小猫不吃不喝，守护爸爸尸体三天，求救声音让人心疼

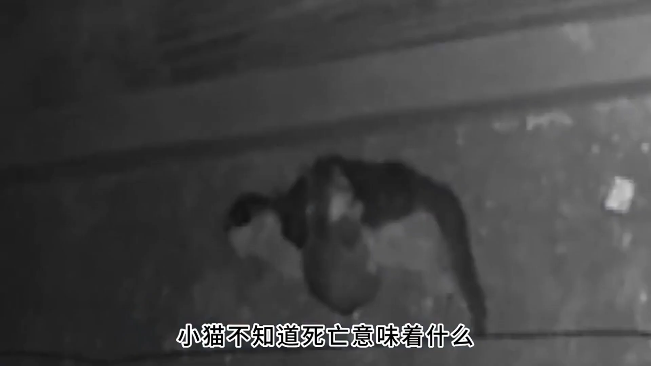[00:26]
它还是每天守在爸爸身边用自己的爪子推动爸爸试图将爸爸唤醒小
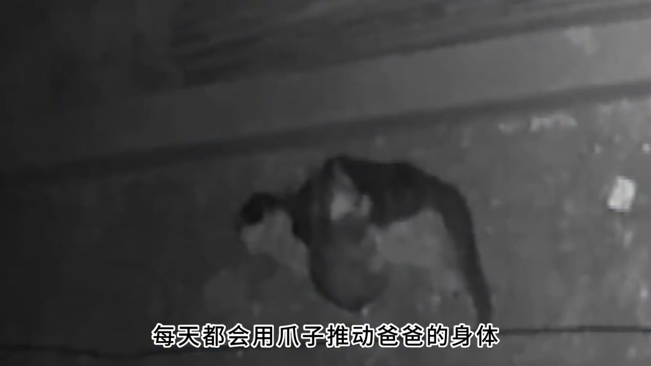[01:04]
天都会用爪子推动爸爸的身体时不时用舌头舔爸爸为爸爸梳理毛发一刻不停地守护在爸爸的身边每次有邻
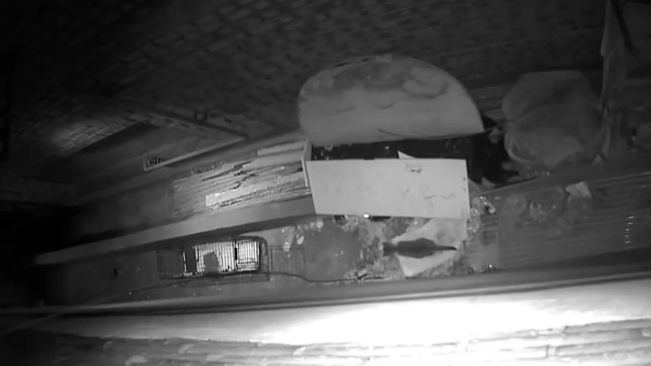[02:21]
小猫觅食回来后发现猫爸爸的尸体不见了显得非常
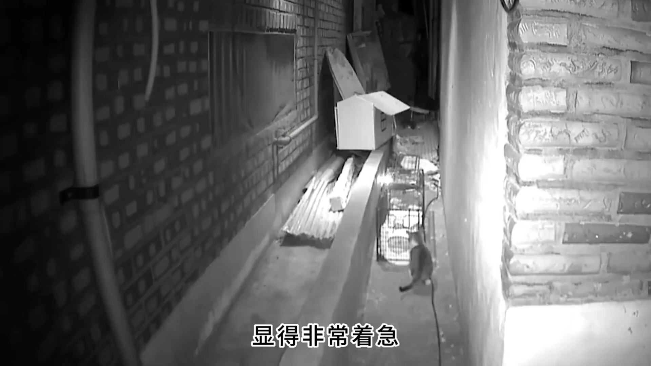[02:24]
着急在狭窄的胡同里到处寻找爸爸的身影小猫的警惕性非常强嗅到笼子里有爸爸的气息将一半的身体探了进去救援人员没有找
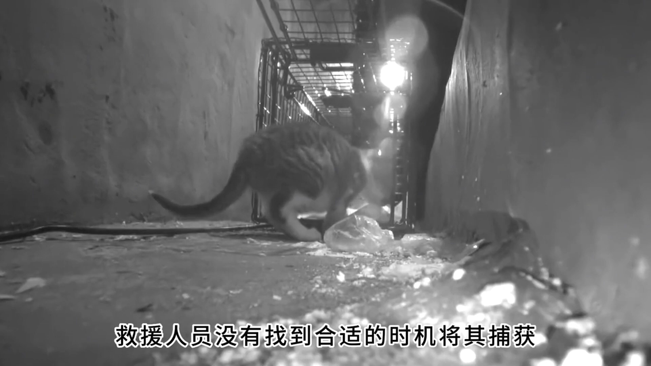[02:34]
到合适的时机将其捕获不久后不知哪里窜出来一只野猫在笼子中嗅到了同类的气息试图钻进笼子小猫虽然不敢靠近笼子但这笼子里有爸爸的气味他开始阻止这只小野猫将小野猫赶走后这只小猫
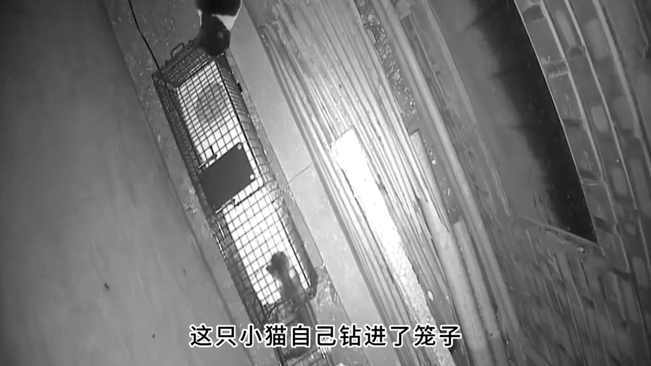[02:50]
自己钻进了笼子
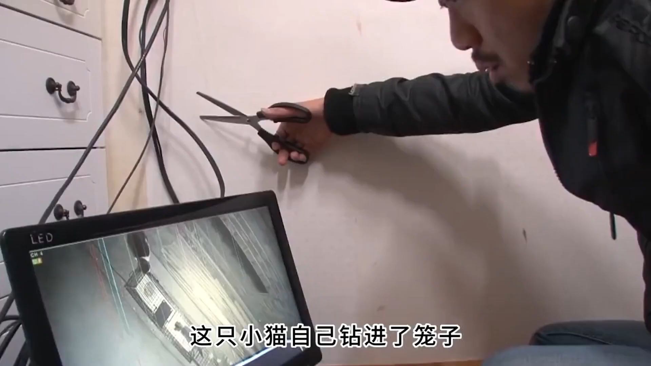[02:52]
救援人员这才找到机会捡
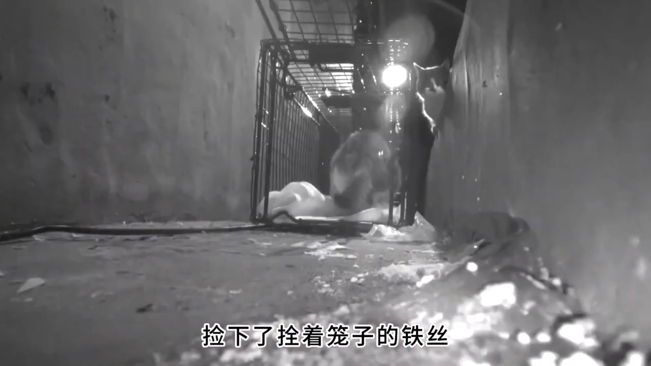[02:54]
下了拴着笼子的铁丝小猫爸爸不幸离世小猫守在爸爸尸体旁不愿离开救援人员终于将这只小猫